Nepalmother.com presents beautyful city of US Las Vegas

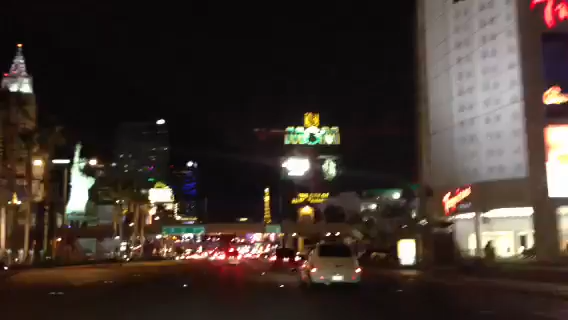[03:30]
यो चाहिँ मेन स्ट्रिपमा हामी छौँ अहिले MGM होटल म बसेँ यही होइन त
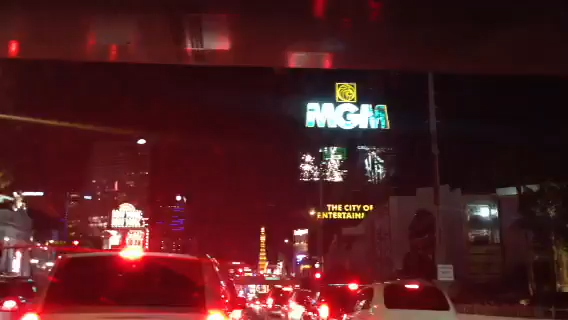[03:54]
भाइहरूको सहयोगमा म चाहिँ अहिले गाडीबाट यो घुम्दैछु र म चाहिँ नि देखाउँदैछु अनि यो हाम्रो न्युयोर्कको लिबर्टी स्ट्याचु
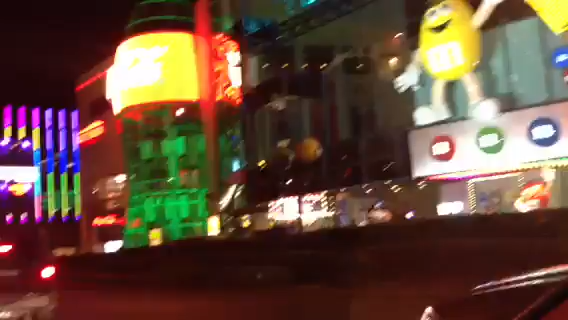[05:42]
अनि त्यो अगाडि चाहिँ सबै ठाउँमा फेमस भएको हार्ड रक क्याफे भन्नु त्यो बोतल भित्रै कतिवटा छन् है.